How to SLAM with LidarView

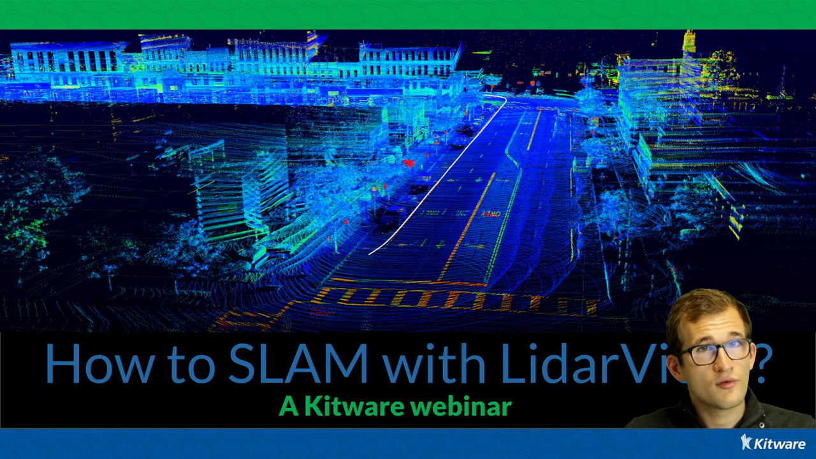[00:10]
Hello everyone and welcome to this Kitwa's webinar on how to slam with Lidaview. Thank you for being so many with me today and I'm glad to see that all of you are here. And welcome to this webinar. Just to introduce myself, I'm Nicolas Cadard, I'm a Kitwa computer engineer here in Lyon in France. And now I'm one of the main developers of Kitwa Slam algorithm that I will be presenting today.
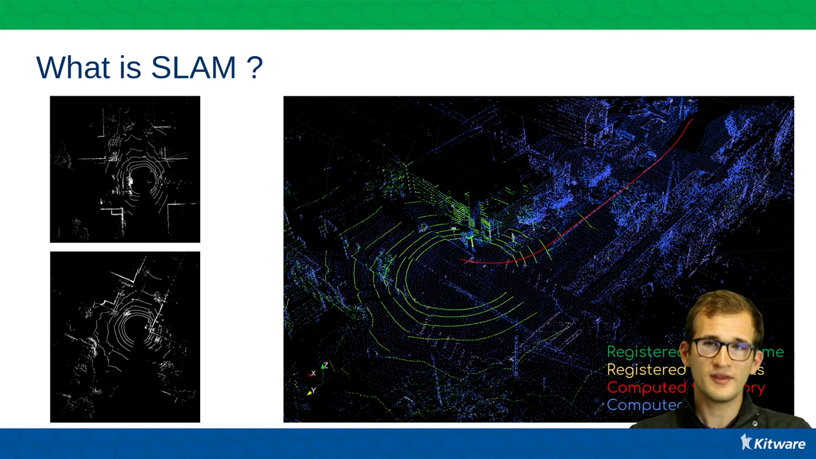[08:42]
The role of SLAM is to estimate at any time the trajectory of the Lidar sensor by trying to registering extracted key points from the current frame onto the map of key points. And then we'll be able to build a map of the environment, the trajectory of the Lidar, and to aggregate all points. If you want to have a look, our SLAM is open source and is available on the internet. So you can just access to the code if you want to use it.
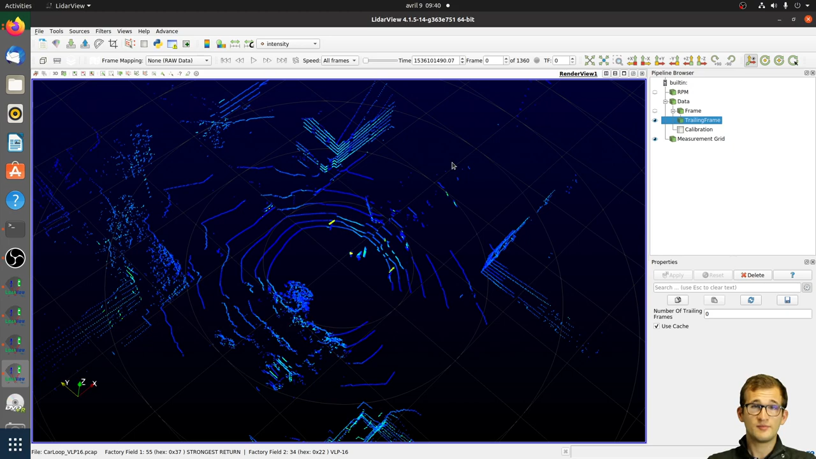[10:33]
If I just try to aggregate, for example, the first frames of my Lidar sensors, I can see that they will just be aggregated in a nonsense way because
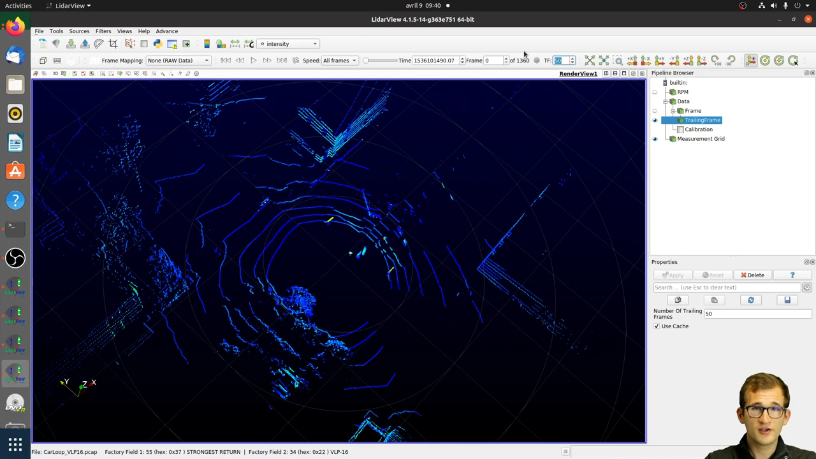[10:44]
I don't have any information of where all these frames are located together. So how to run SLAM now? Just select the frame entry.
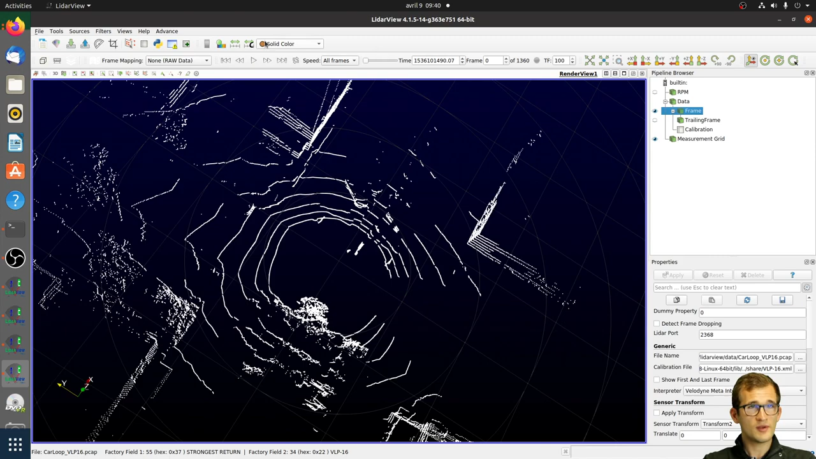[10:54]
You can just color it by intensity. And after, you can just select the frame entry and go into filters, alphabetical and select the SLAM online filter. If you want, you can just set some parameters. For example, we just move the number of parallel fields to use.
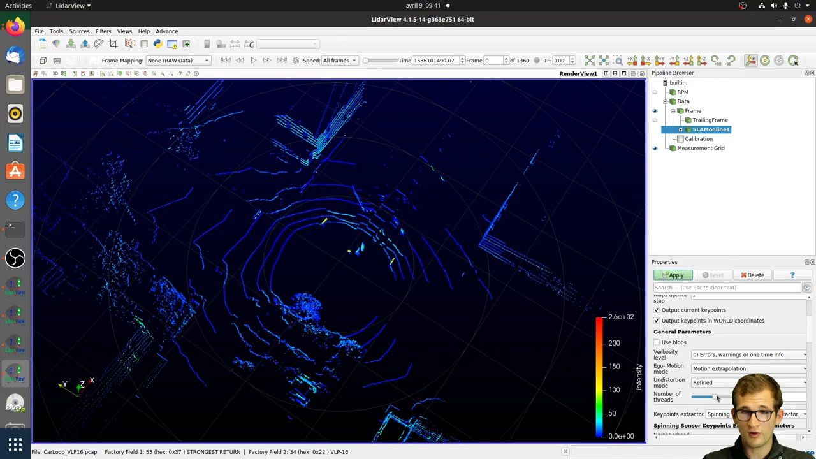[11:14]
And then press apply and just press play. And that's all. You're all done. Now the SLAM was just run by, as you see, estimating the Lidar trajectory, which you can see in white here, and trying to register, to estimate the transformation of where is the current Lidar frame compared to the world. I can see that with a question of what is the accuracy obtained from Kitware SLAM. That's a good question. It's generally, it's what we want.
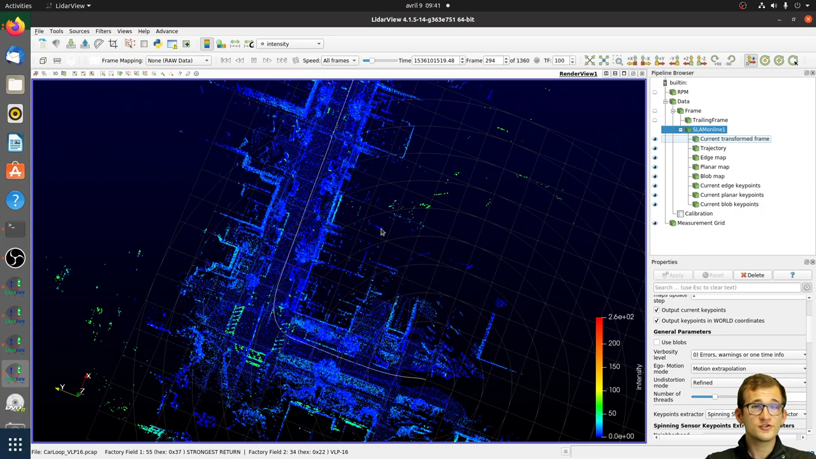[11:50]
It really depends on the environment. But as you will see with these kinds of feature-rich environments, you can reach a precision of, I would say, 10 centimeters upon maybe 600 or 800 meters. So it's really good in these environments. In indoor datasets, maybe you can reach also centimeter accuracy. As you can see, so here I have different outputs to illustrate what I was saying before. So as you are in fact in a PowerView based application, you can also plot, hide or show different outputs.
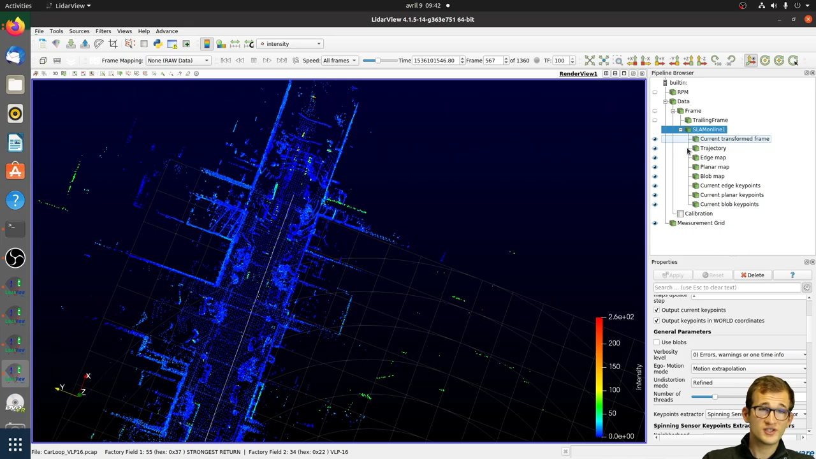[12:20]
So SLAM has different outputs. For example, there is the current register frame. You can have the trajectory of the Lidar sensor.
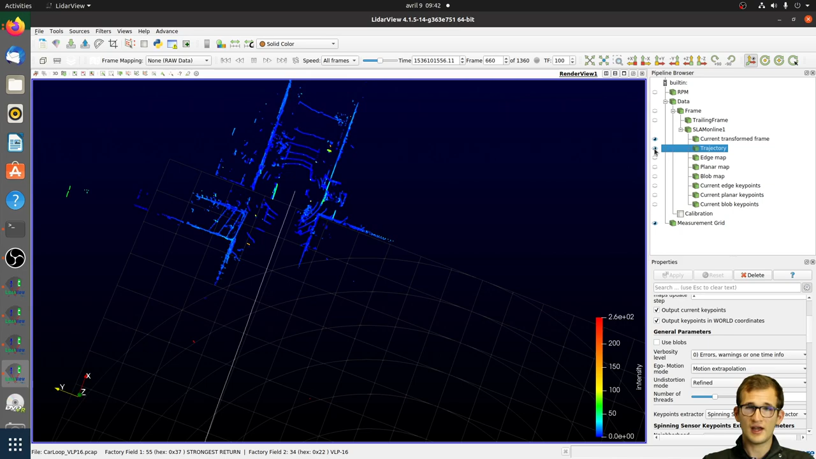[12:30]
And you can also plot the edge or planar maps. Why do I have two edge or planar maps? Because to work, the SLAM is extracting some key points from the current frame to limit, in fact, the number of points to consider and to be more reliable and also faster. So in this SLAM, we extract mainly two types of key points, edge key points and planar key points.
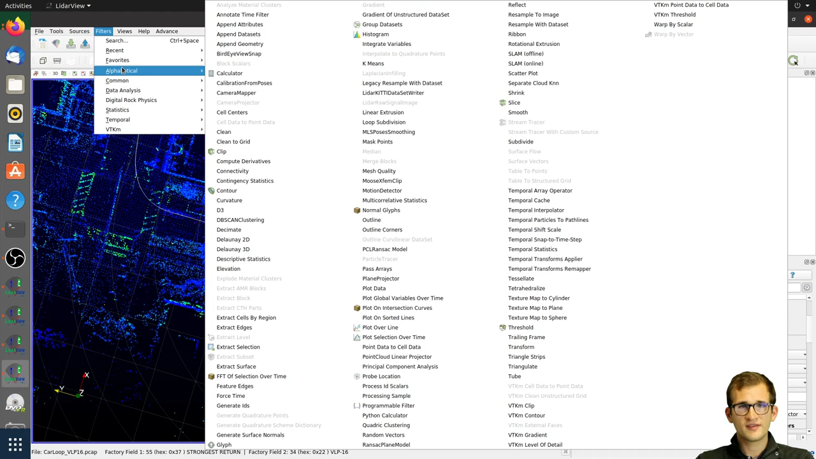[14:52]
But the optimization will be easier, the environment will be easier too. There are also, as you may have seen, there are different filters. There were the SLAM online and the SLAM offline. What are the differences between both of them? The SLAM online is the one selected right now. You will have an output, a visualization of the SLAM results at each new frame, each process frame. The SLAM offline, on the contrary, will only display results at the end of the dataset. So the algorithm behind the hood is exactly the same, so the results will be the same. The only difference is that in one case you will have some results during, and in another case you will have the results in the end.
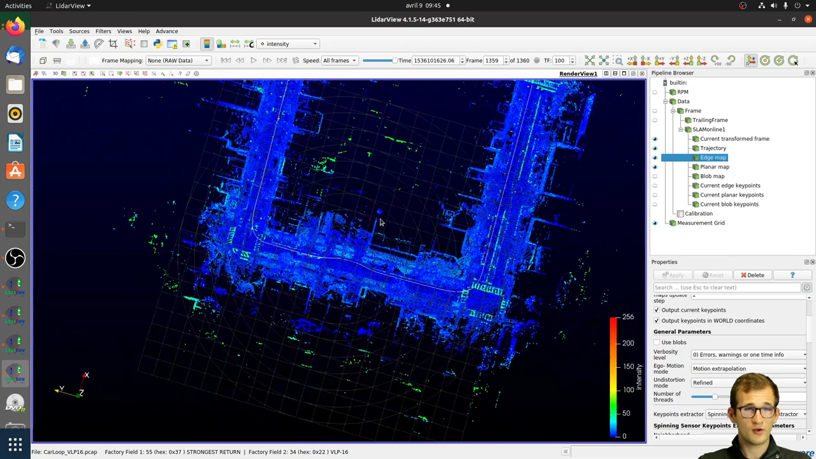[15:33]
So that was, as you can see, about the question before about the precision of the SLAM. You can see that with about 700 meters trajectory in this neighborhood,
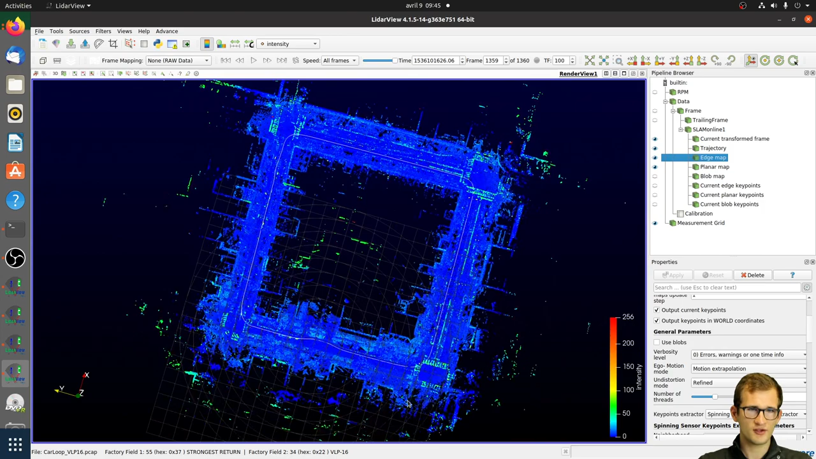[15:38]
in the end we are able to arrive exactly at the same position at the beginning. As you can see, we had a perfect loop without loop closing, and even the objects,
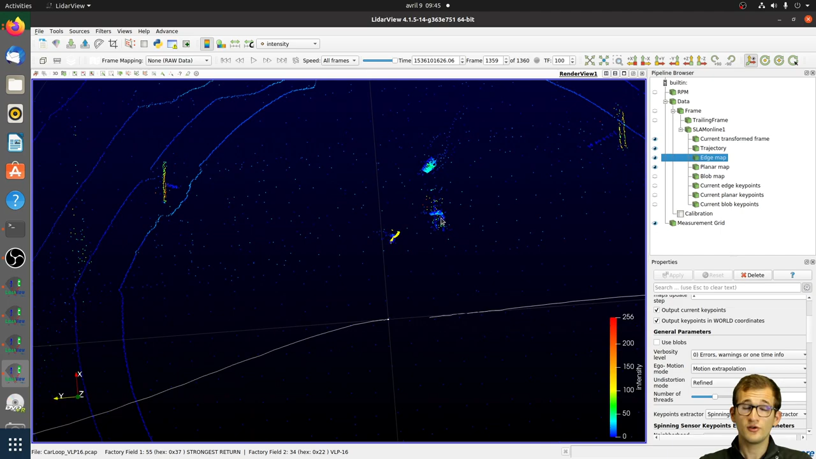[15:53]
we don't see even no duplicated objects, illustrating the fact that in fact the trajectory that has been computed is correct. So this was an example of a LiDAR mounted on top of a vehicle in a human dataset.
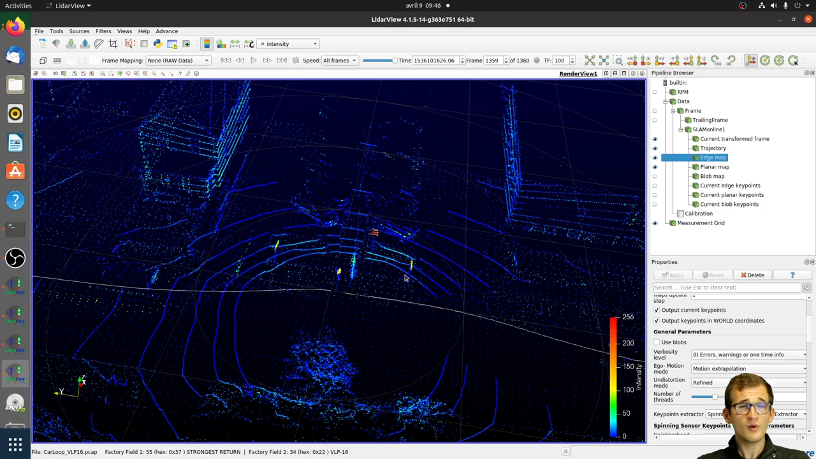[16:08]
But how does it behave in other environments?
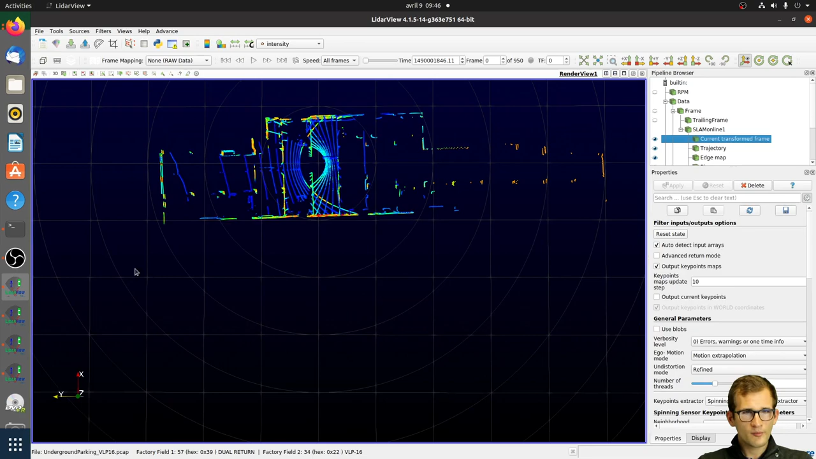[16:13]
For example, this is another dataset. So this is also a VLP-16, a Velodyne with 16 laser channels, mounted on top of a vehicle, but this time it's not outdoor but indoor.
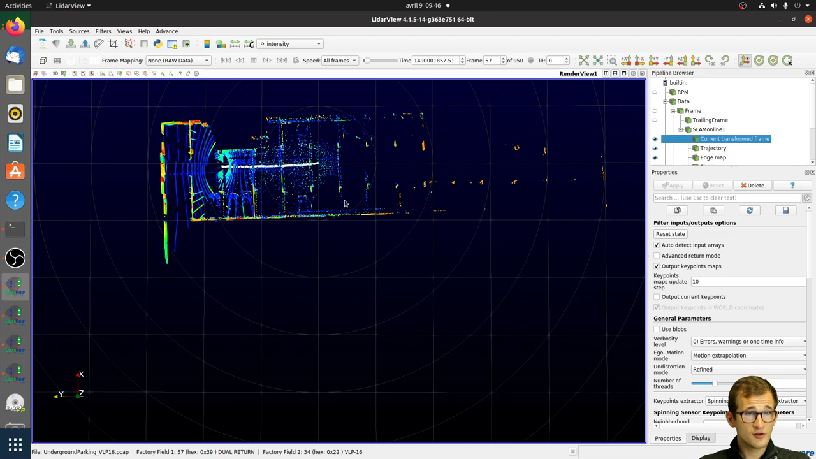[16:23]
In fact, to be honest, this is in our Kitwa's underground parking. So welcome at home.
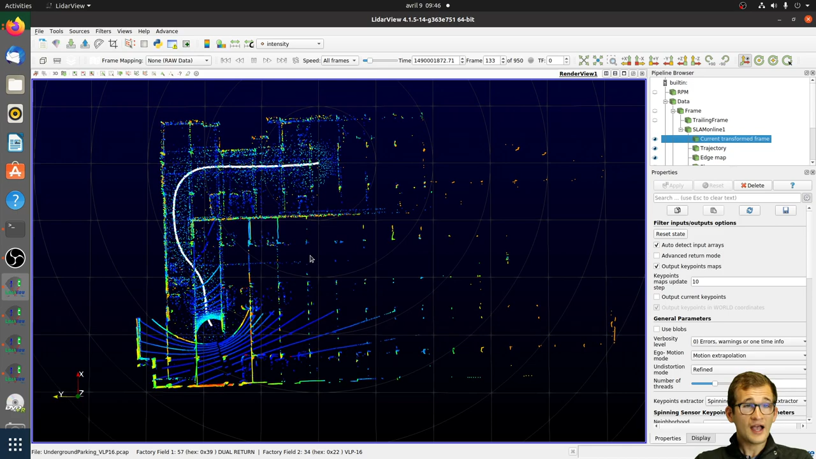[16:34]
As you can see, we are still able to run in real time, and we are able to produce a reliable trajectory. Again, as you are in a Paraview-based application, you can just take the most of it. If you want, for example, I don't know, to hide some outputs, or maybe if you want to change the color of some outputs, you can do it. That's the advantage of this visualization software with a user interface.